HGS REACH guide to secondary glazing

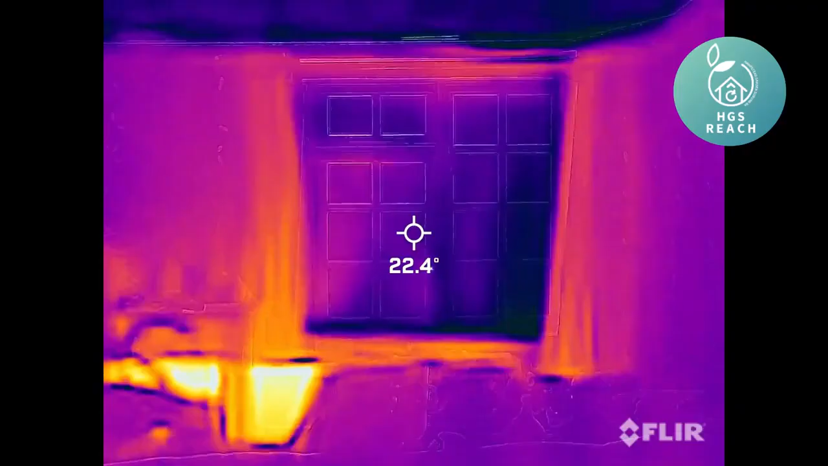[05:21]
So let's see the proof. This is footage shot with an infrared thermal camera that turns heat into colour. It's taken a cold evening. What you want to see is bright colours. Bright colours means warm. You can see a little bit of the radiator underneath the window. What you do want to see is dark colours. Dark colours mean part of the house is cold and it means I'm losing heat to the outside.
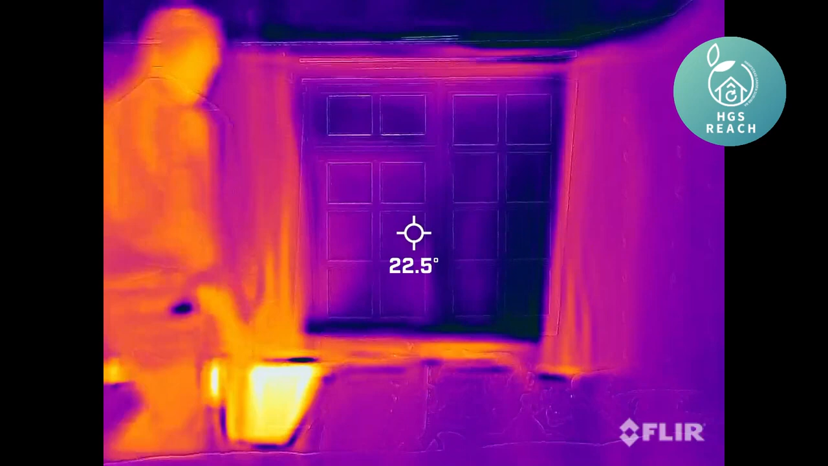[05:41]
So let's take off one of the small panels and see what happens. That's a dramatic difference.